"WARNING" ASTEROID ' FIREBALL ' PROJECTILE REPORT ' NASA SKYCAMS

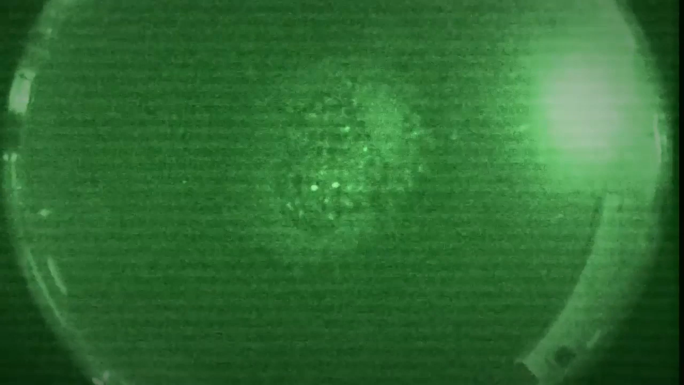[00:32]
Welcome to CCTV. Chris speaking. You guys check out this asteroid.
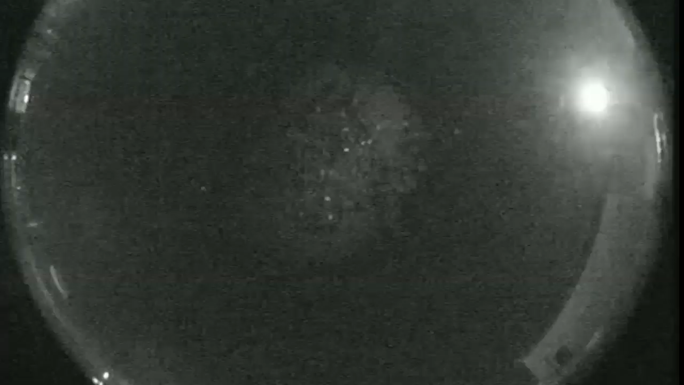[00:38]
I've caught this thing on four of these fireball network cams.
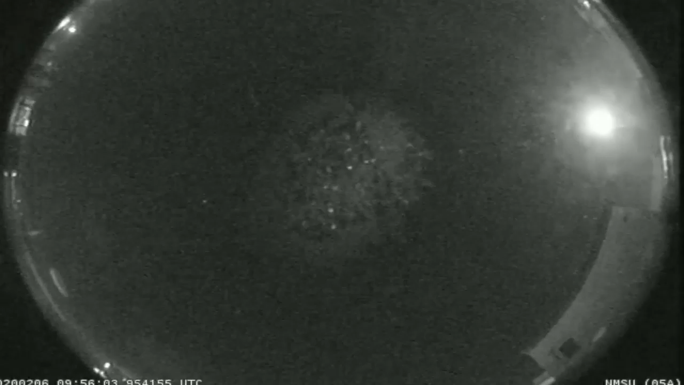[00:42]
This is just a quick report to show you stuff is going on.
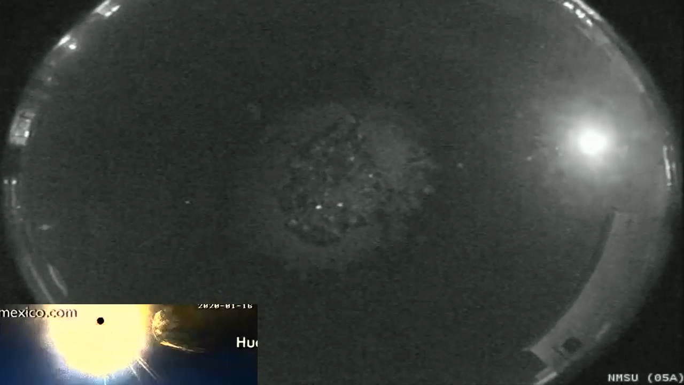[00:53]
It's got atmosphere around it coming in, going by.